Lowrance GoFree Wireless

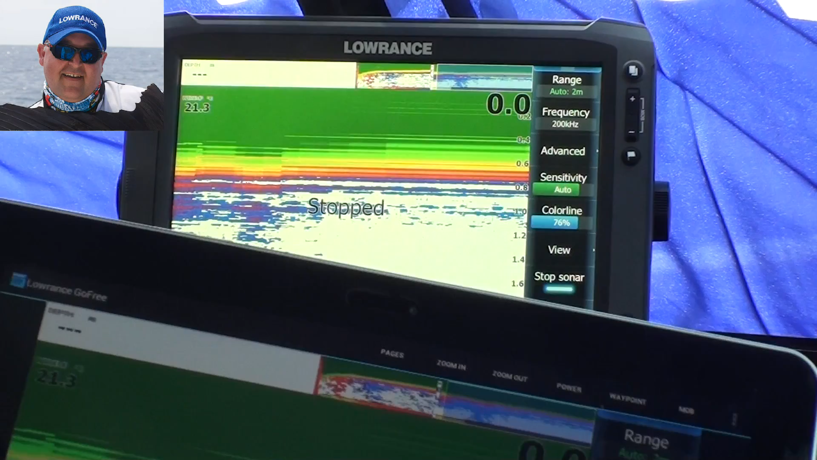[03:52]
what is on this you can do anything on this remote unit as you can on the main dash mounted unit so if I want to go in a split screen say for example I can go and split screen there
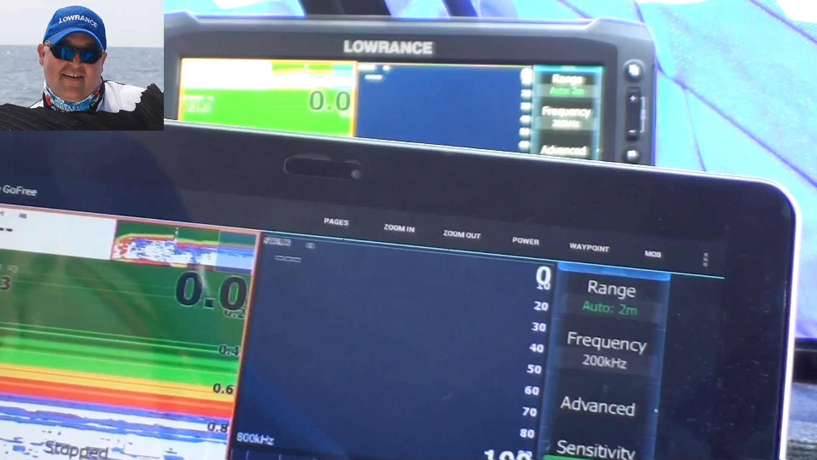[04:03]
and it's exactly the same on the unit behind this unit will have a range of it
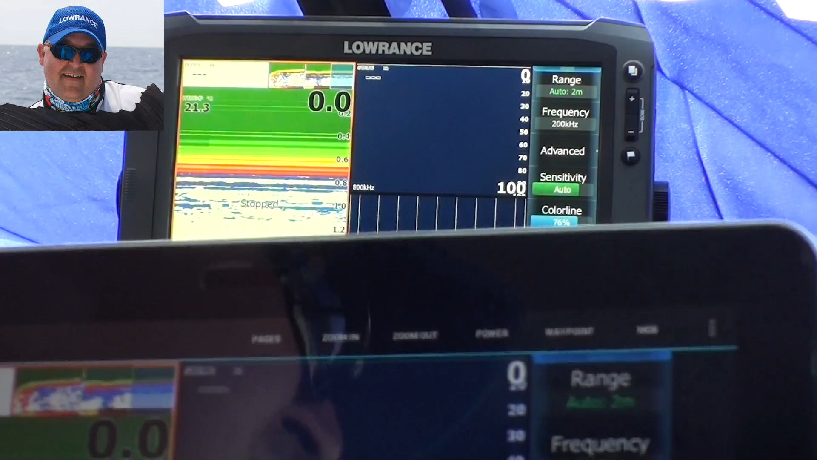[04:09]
well I've used it at least 30 meters so it's a powerful unit you can use it on a small boat or you can use it on a launch